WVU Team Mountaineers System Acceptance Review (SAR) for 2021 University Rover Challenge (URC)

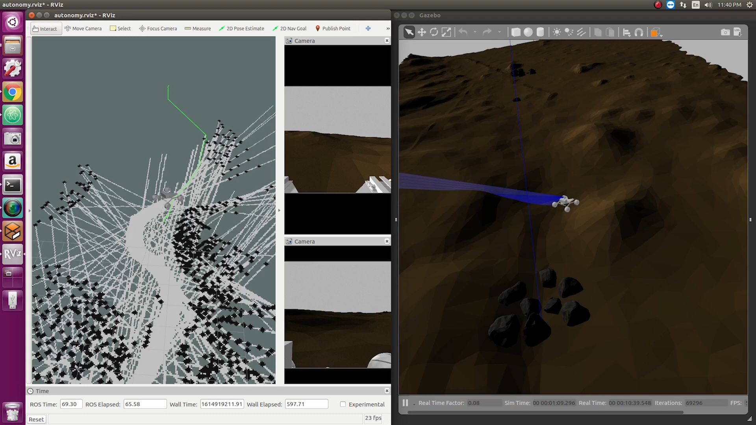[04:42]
takes into account the slope and roughness of the terrain.